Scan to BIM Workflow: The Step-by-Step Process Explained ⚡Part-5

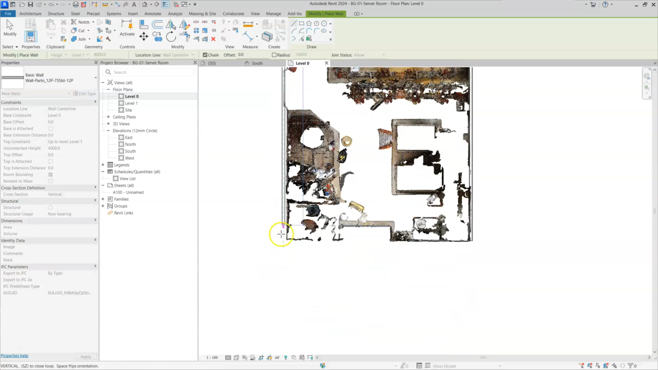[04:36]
point and i will match this
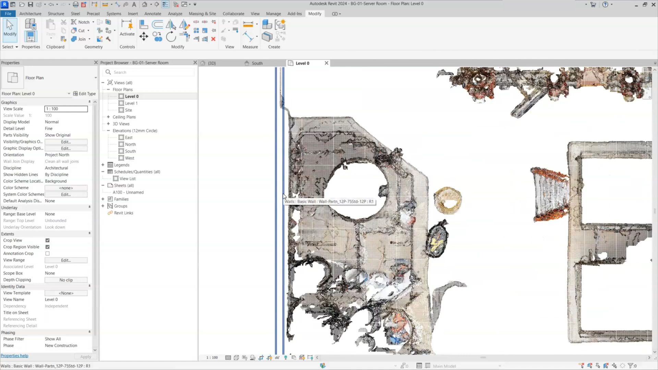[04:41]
edge to or we can move by selecting this element and here you can select move option and select the edge and move to this point to this point or you can use another method select the wall and use arrow key to move left and right just select and you can move by using keyboard
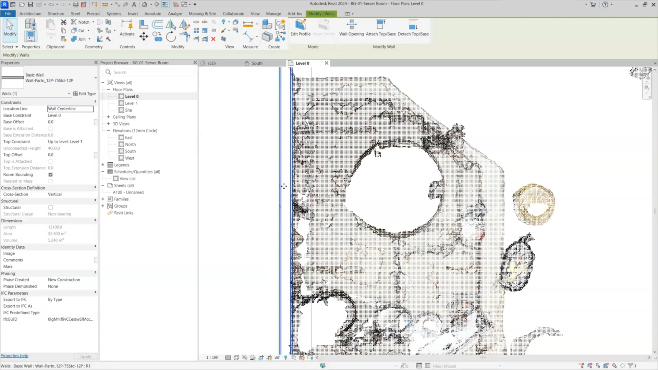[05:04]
now we match this point but also similarly i'll create wall here also i'll select this wall and i'll create similar and
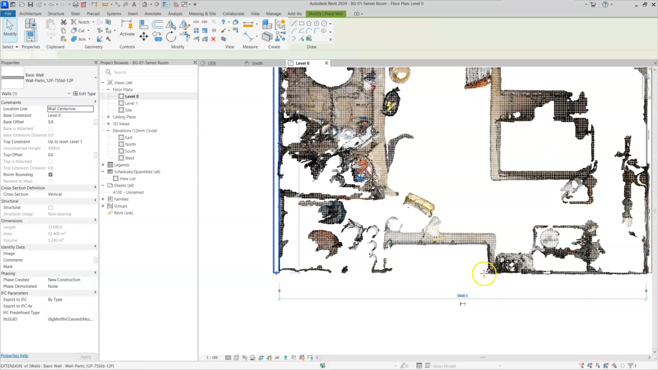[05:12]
i'll click from this end to
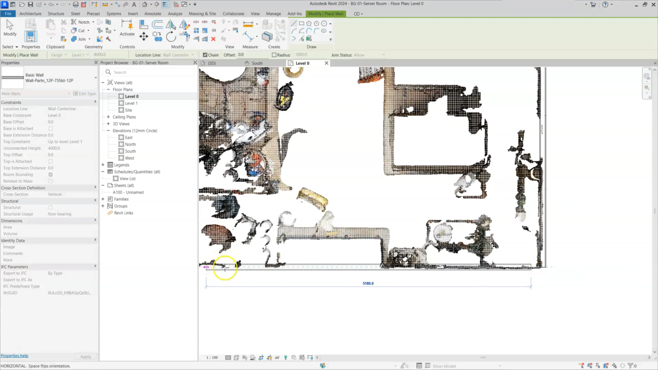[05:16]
this end this end and i will move
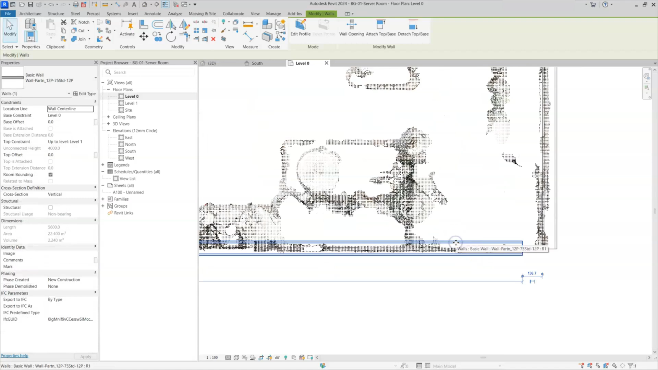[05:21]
this wall from here to this end of the panel now we placed wall in the all side now i will join all these walls by selecting trim extend tool here i'll click on this wall and this one now it's got connected similarly i'll select this wall and this one and here also i will select the same select the both one now i drawn all the walls separately you can draw all the walls by clicking continuously just i'll select this wall create similar now i can create like this by selecting from this point to this point again this point
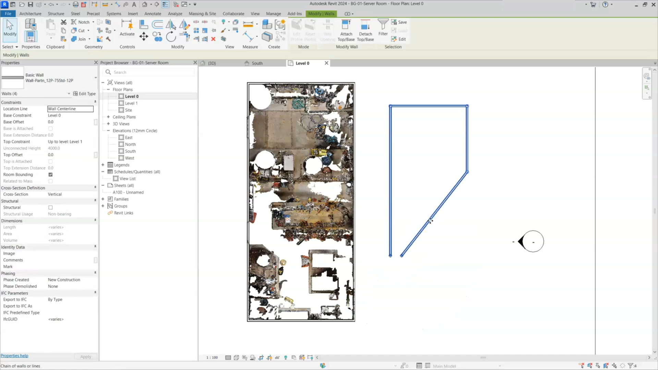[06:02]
to this point without leaving the tool you can create without leaving this tool just i will delete this now we can see these walls in 3d just i will go to 3d
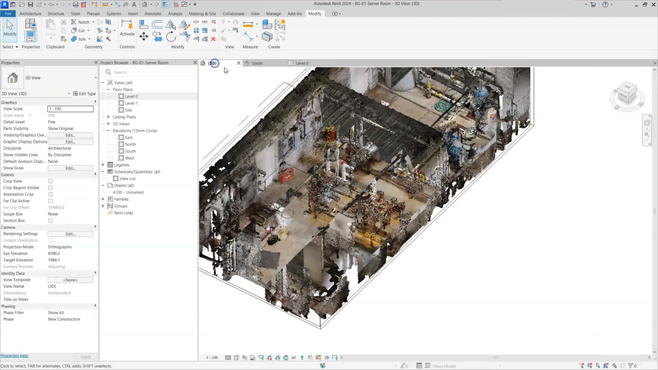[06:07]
here now we are in wireframe so i'll make it solid here i'll go to visual style and i will change
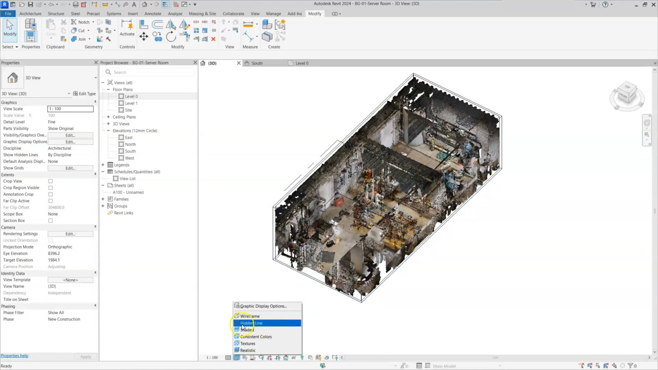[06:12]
from wireframe to shaded now you can see we
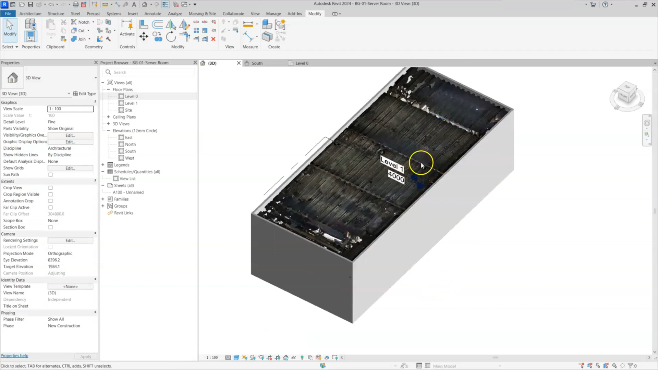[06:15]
drawn all four walls so you guys can see here two doors
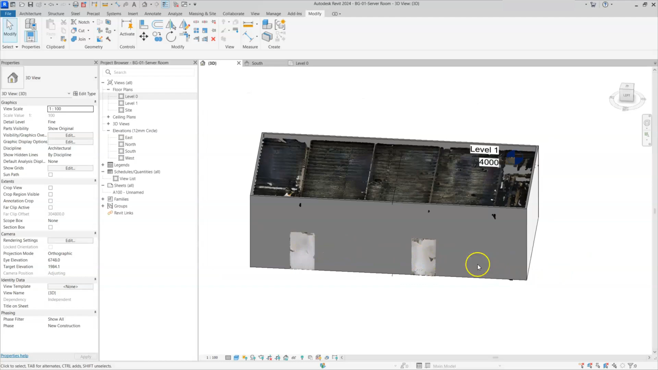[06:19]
are there later we will discuss about the doors this is how to draw a walls if you want to change the wall thickness you can see here we assumed here wall thickness if you want different size walls how to change that how to get that size
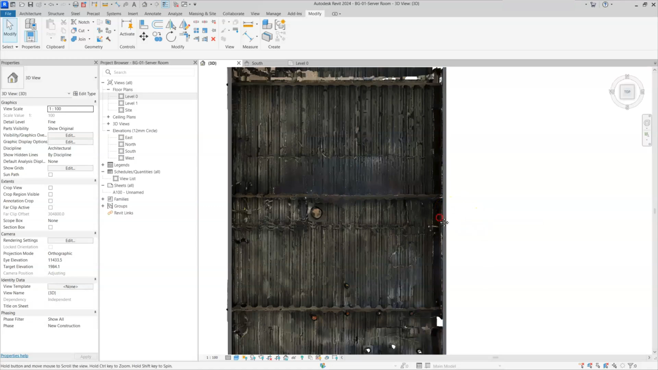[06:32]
now i will show how to get different size of wall and how to add layers to the wall to create a wall here now
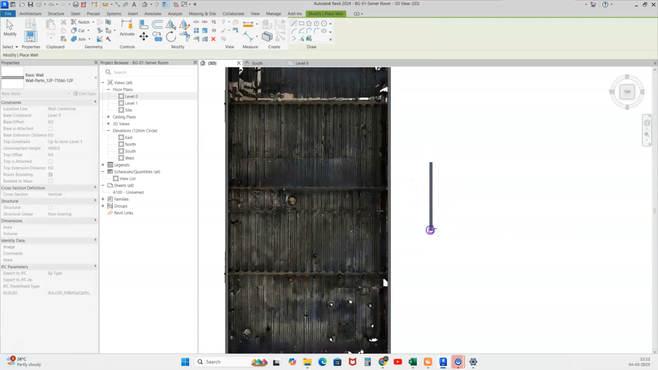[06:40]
you can see to see the properties of the wall just select the wall and here in property browser you can see edit type in here property pop-up you can see here all the parameters assigned to wall here